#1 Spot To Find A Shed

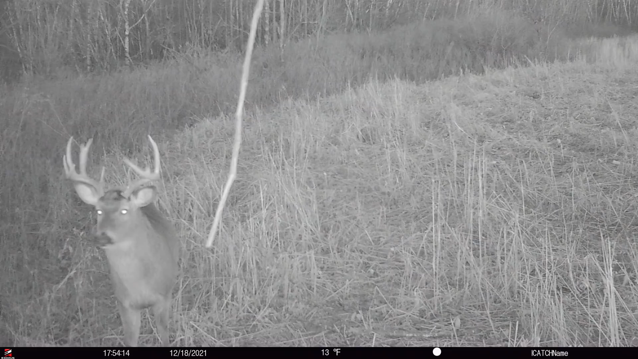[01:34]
And so Lucky got really lucky. We already named him Lucky. He was 13 point.